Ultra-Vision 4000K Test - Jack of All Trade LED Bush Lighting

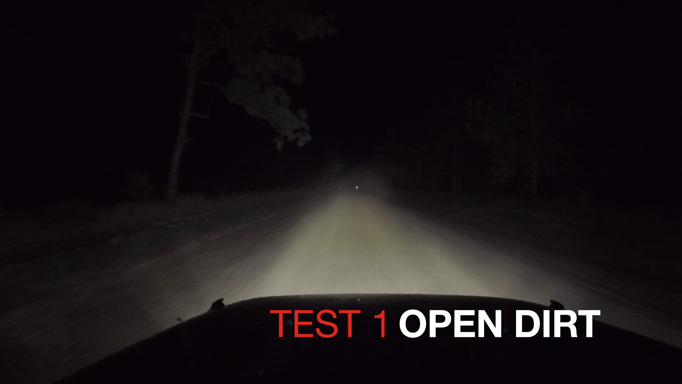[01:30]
So, you know, look at the difference between that. That's the light bar. What about these puppies? That's your A pillar light, so let's turn the light bar off and everything else off.
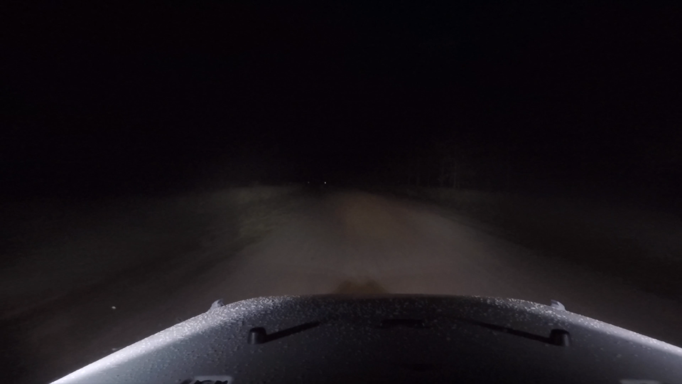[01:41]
So that's your A pillar one. So because they're pointing out sideways, we're not copying it as much. So that is a handy set of lights to have if you're in the bush and they're affordable.
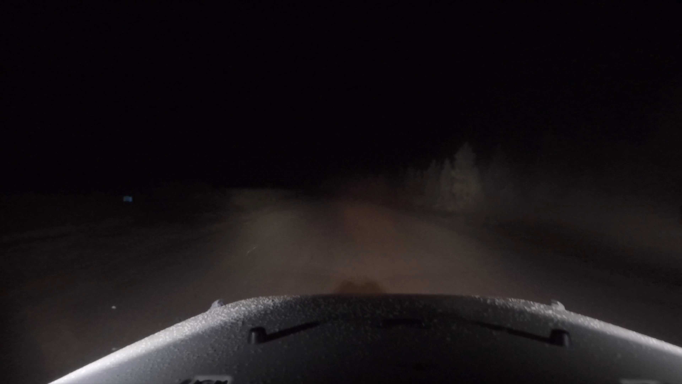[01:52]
Or you can be completely blinded with your white light bar. That's your outside ones there. Or have something that, hey, it's picking up the dust, but we can still kind of see.